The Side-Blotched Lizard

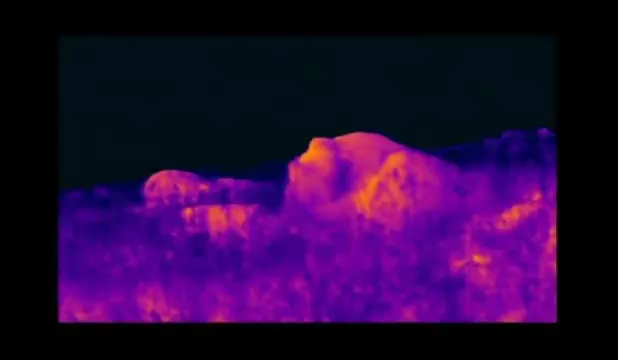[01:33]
Look at his rocky kingdom with a thermal camera and it's immediately clear why it's so precious. The rocks are very much hotter than the surrounding grassland.
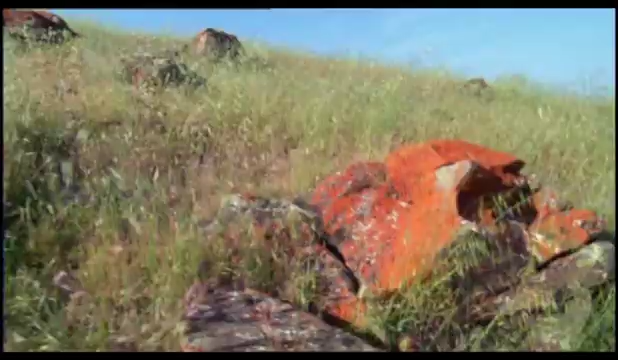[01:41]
And big tall ones catch the sun earlier and retain its heat longer.
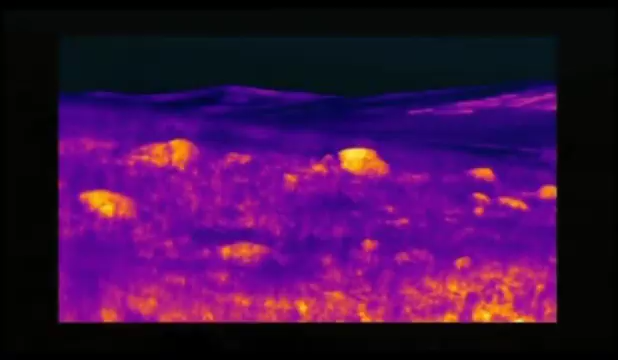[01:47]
So, not only does the sun warm him from above, his rocks do from beneath.
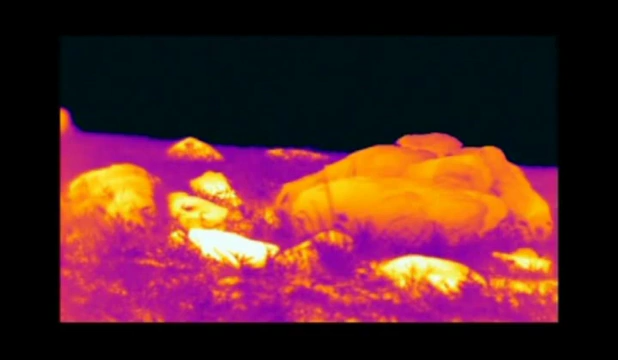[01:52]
The most powerful dominant male has, naturally, the best pile of rocks.